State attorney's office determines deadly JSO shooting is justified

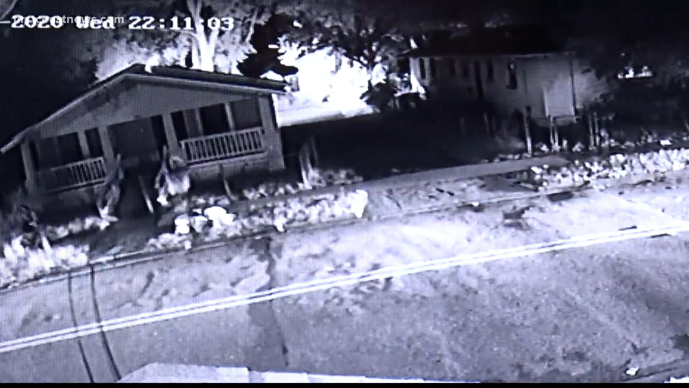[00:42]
Surveillance video from a nearby church shows the scene minutes after an unmarked police vehicle pulls in front of Justin Reed's driveway.
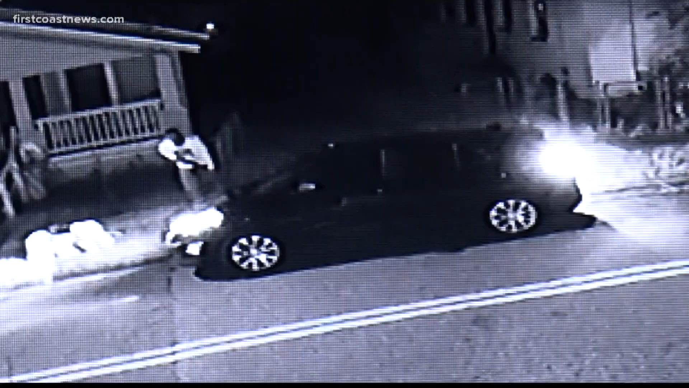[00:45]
Reed walks out front with a rifle and taps it on the car's windshield. Mr.
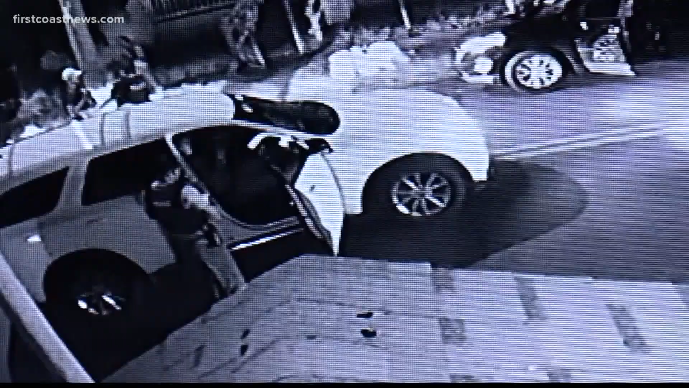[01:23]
The state attorney's office says Reed ignored those commands, then officers fired at Reed. As for body cam video of the incident,